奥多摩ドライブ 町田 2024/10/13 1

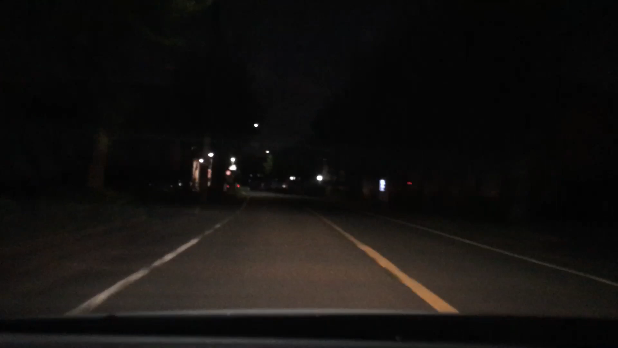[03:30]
そこまっすぐの方が行くのかななんだこの上ここ知らねーぜんあ、メイク道かはい、はい、はい、はい暗いと全然わかんないねこれまっすぐ行っちゃう右方向に
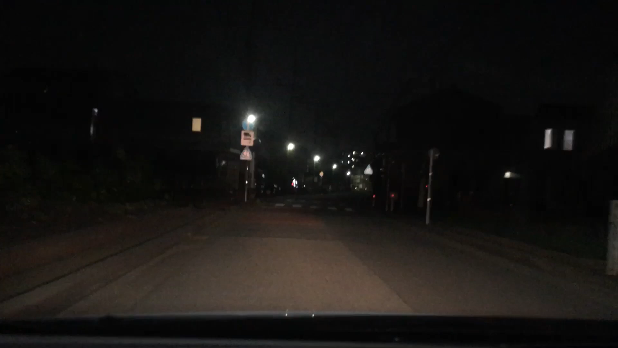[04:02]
およそ300m
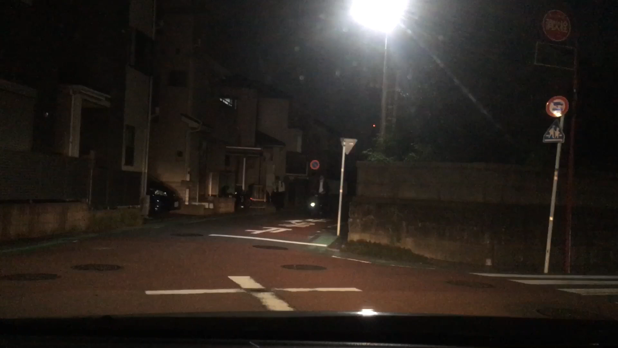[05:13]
見られないのかーとチャリーがすごい勢いで突っ込んでくるな
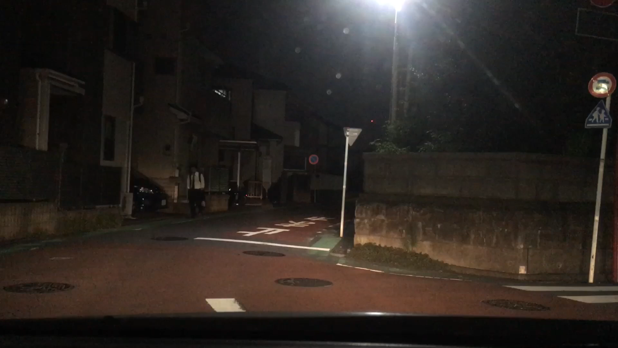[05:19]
ここは暑い待ってるのが一番いいよ行けるね
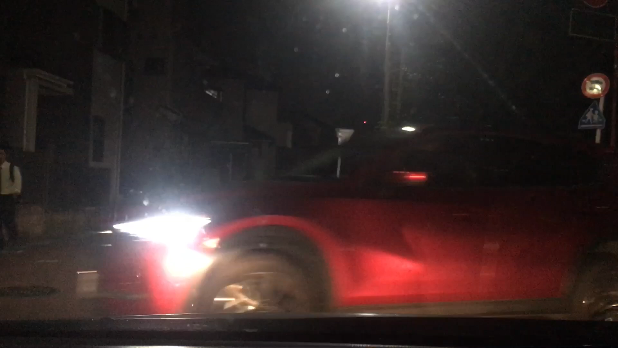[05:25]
チャリーとか気をつけて結構飛び出してくるからよいしょ
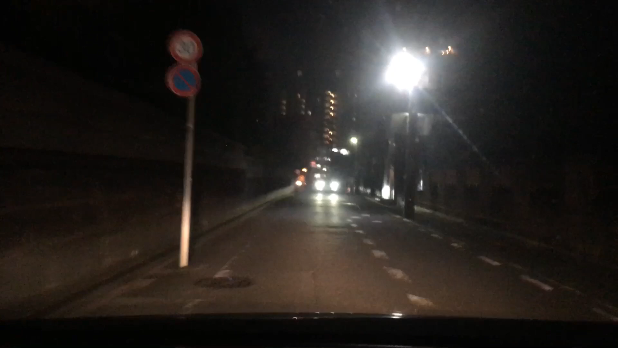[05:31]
ではあそこ左行くとまっすぐ行くとお孫になっちゃうよお前もちょっとやってくるよ左行く
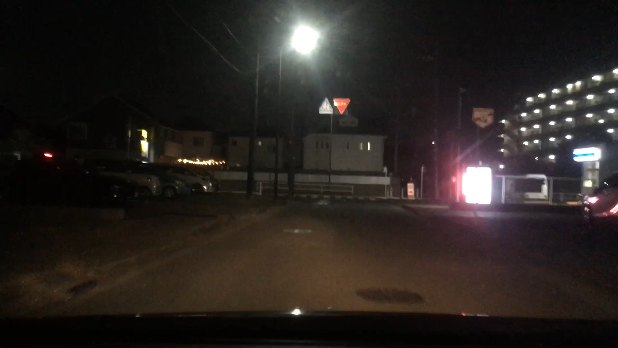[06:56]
はははこんなとこにいろんかあったんだまっすぐ行けるまっすぐ
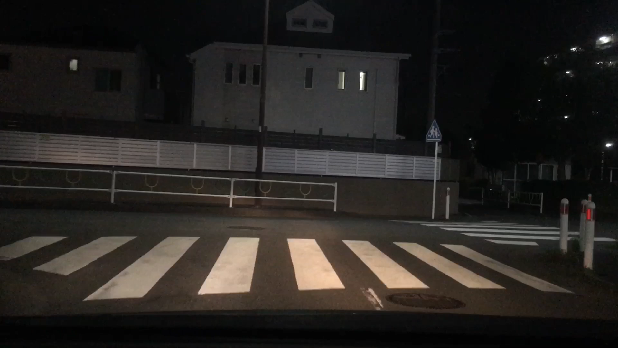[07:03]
行けるまっすぐ行けるあ、あれが